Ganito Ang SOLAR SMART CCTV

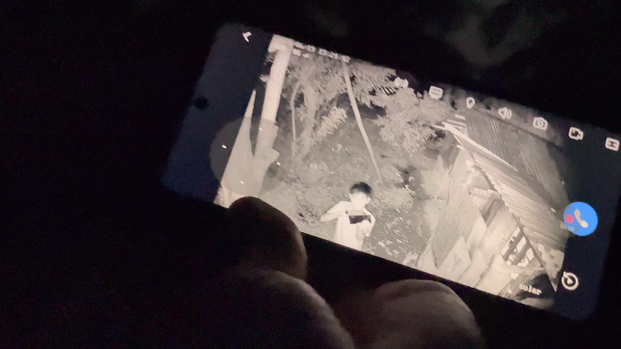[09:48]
Ganyan kapag buhay yung ating night vision. Kapag patayin naman yung ating night vision.